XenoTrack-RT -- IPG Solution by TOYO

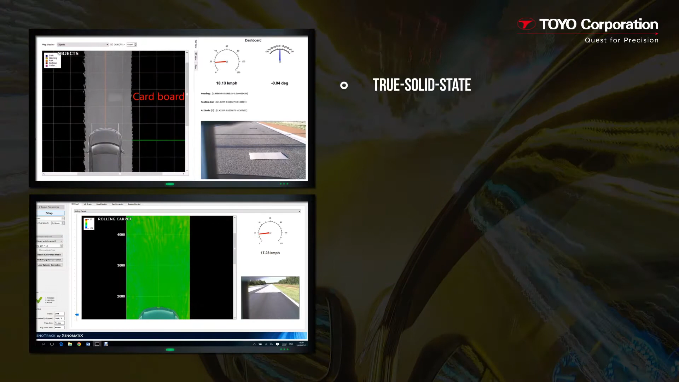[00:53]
Some Xenotrack RT's key features include utilize true solid state semiconductor technology, there are no moving parts to wear out or break down,
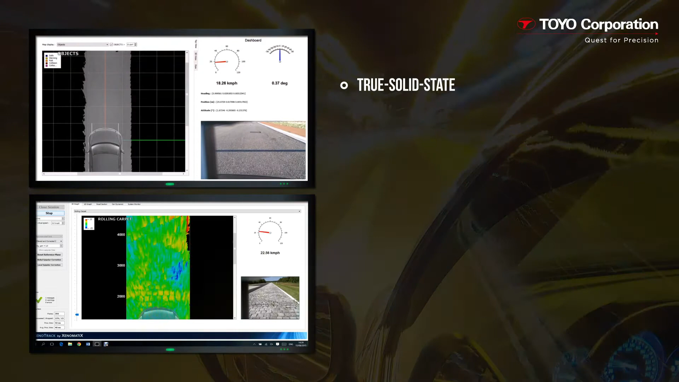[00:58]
uses multi-beam laser to perform triangulation,
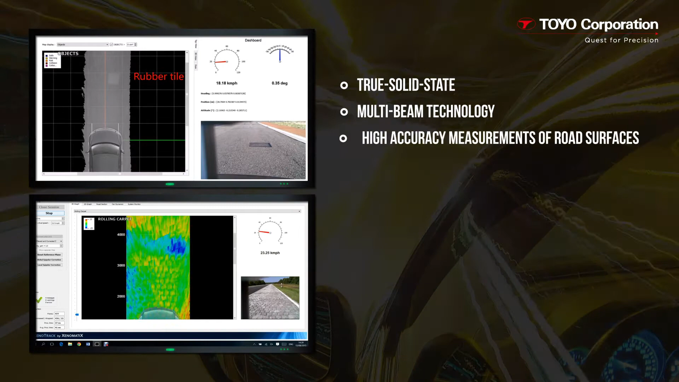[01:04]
provides high accuracy measurements of road surfaces,
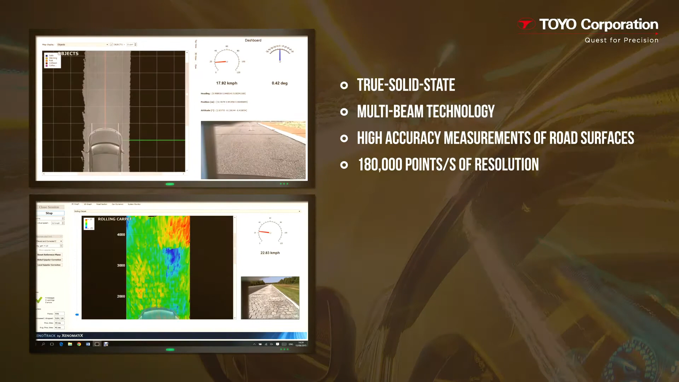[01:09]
acquires up to 180,000 points per second of high resolution measurements,
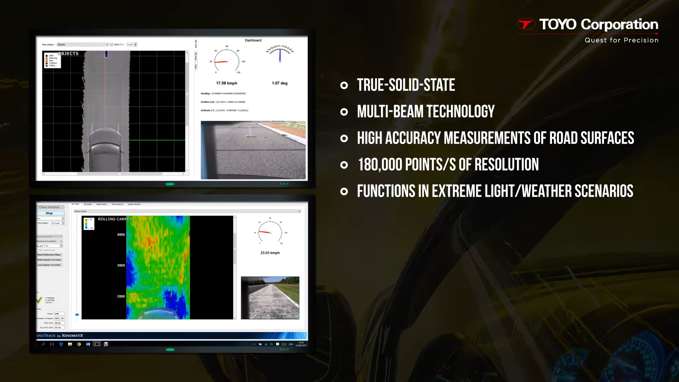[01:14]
performs critical measurements even in very bright light conditions and in extreme weather scenarios,
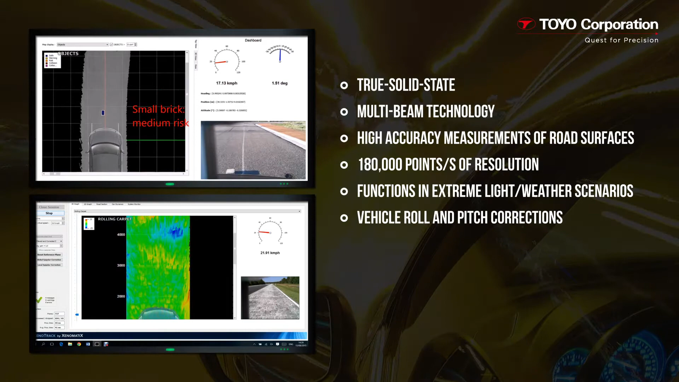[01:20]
provides for correction of vehicle roll and pitch, delivers real-time output of forward road surface data at 300 points per second,
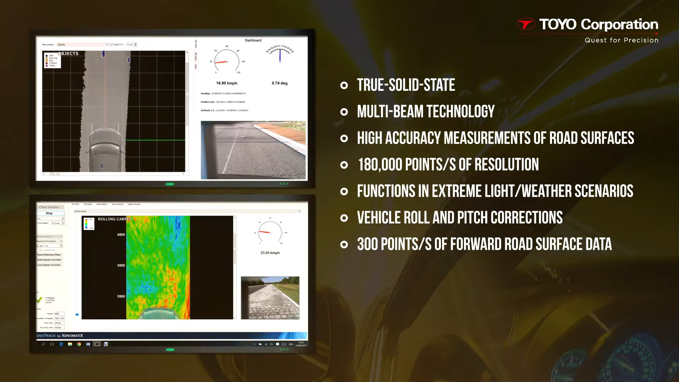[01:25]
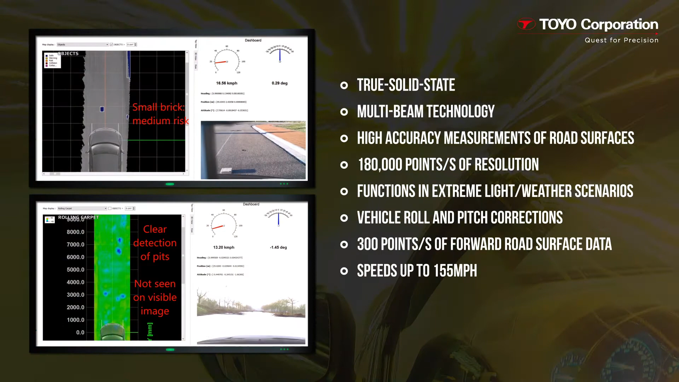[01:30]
supports speeds of up to 155 miles per hour or 250 kilometers per hour,
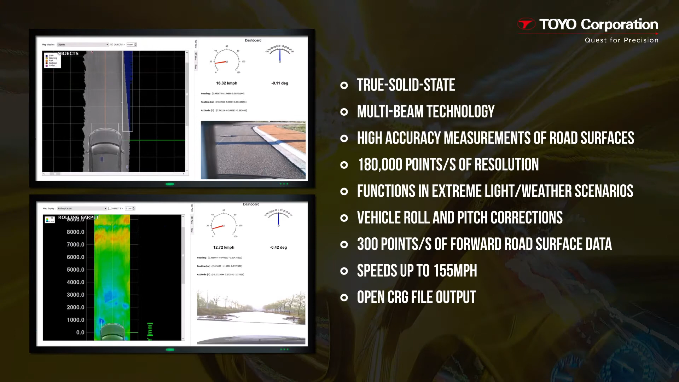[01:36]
and provides for the open CRG file format, an open source standard used for the creation, modification and evaluation of road surfaces.
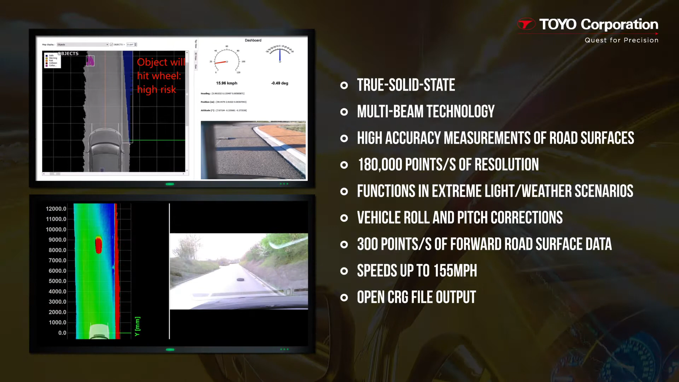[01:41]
CRG stands for curved regular grid. In the following example,
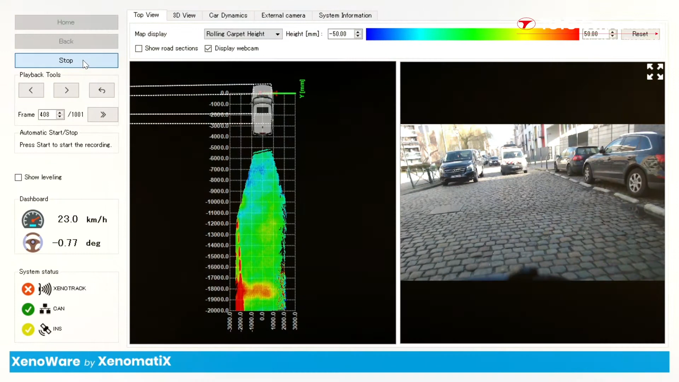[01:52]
real road surface data were collected by Xenotrack RT and saved to the open CRG format. The data were acquired from a road in Belgium. On the right you can see a video of the actual road.
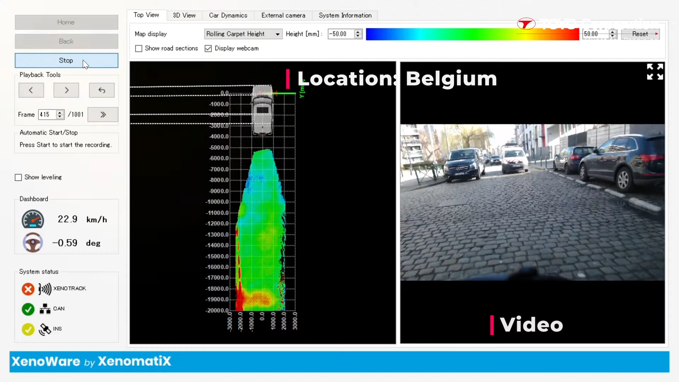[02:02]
On the left is the road surface data as seen and acquired by Xenotrack RT.